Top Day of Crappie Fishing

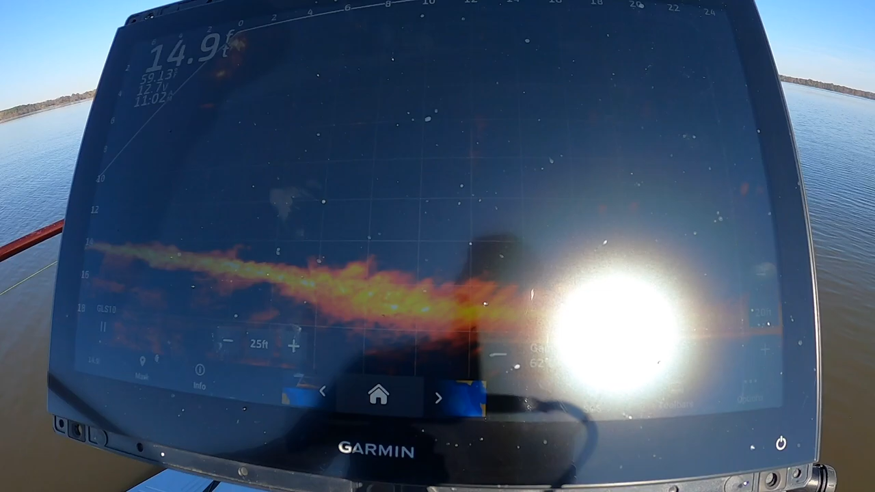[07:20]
look at those guys right there that's the perfect picture